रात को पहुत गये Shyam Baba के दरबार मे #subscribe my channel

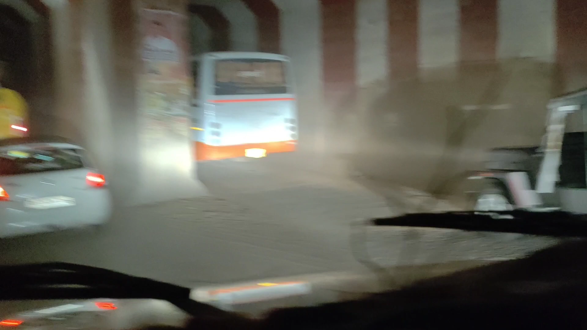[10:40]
बस के बतावा आपने भाई, ट्रैफिक में फंसा हुआ। अभी बचो है शायद तकरीबन 15 या 20 के आसपास बचो है लोगों की बाइक में। ये भाई पहुंच गया भाई शाम नगरी में फिलहाल। तो